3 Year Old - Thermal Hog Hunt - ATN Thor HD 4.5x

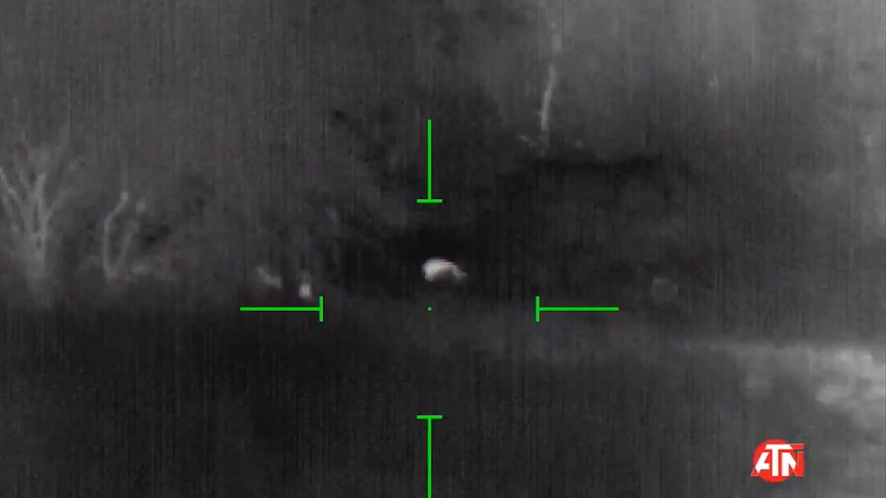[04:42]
See the white hogs? Okay. Yeah, you see them. See them. Yeah. See the white hogs?
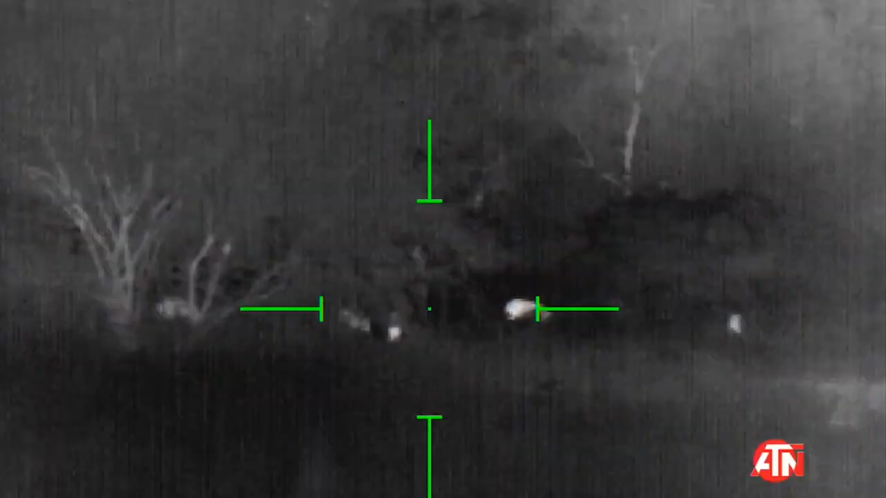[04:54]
Yeah. Those are the hogs. Yeah.
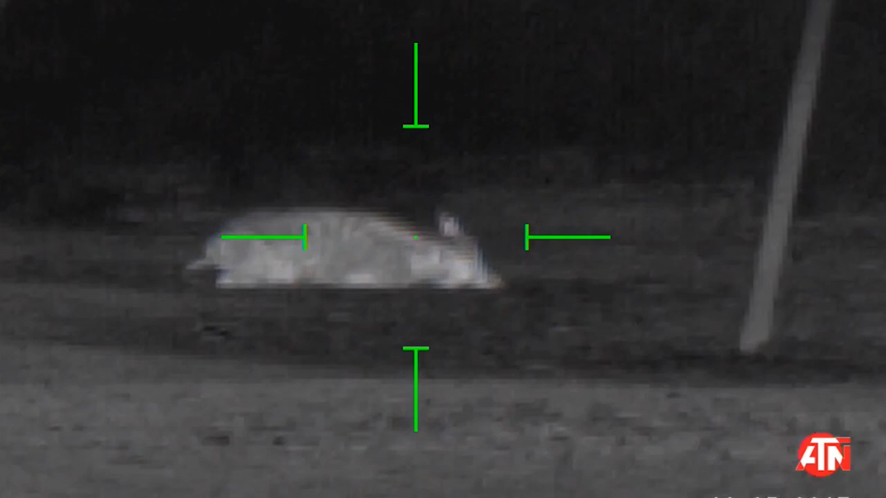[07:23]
Got him. We got him. We got him. Got it? We got him. Yeah.